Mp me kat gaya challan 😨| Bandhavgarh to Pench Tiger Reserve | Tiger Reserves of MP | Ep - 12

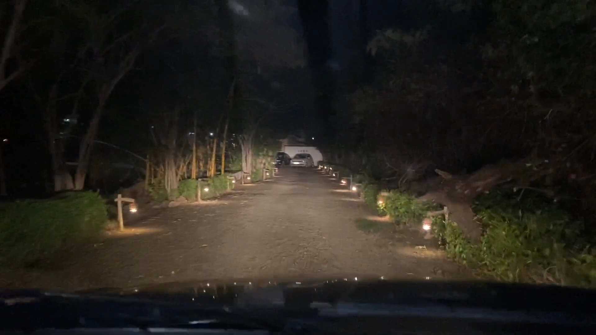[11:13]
मेरा रिजॉर्ट तो अच्छा लग रहा है, सही है। वन लाइफ गड्डियां भी आई हुई, मतलब पब्लिक तो है जी सर। हिमाचल की गड्डी आई, हिमाचल की गड्डी है, झारखंड की गड्डी है,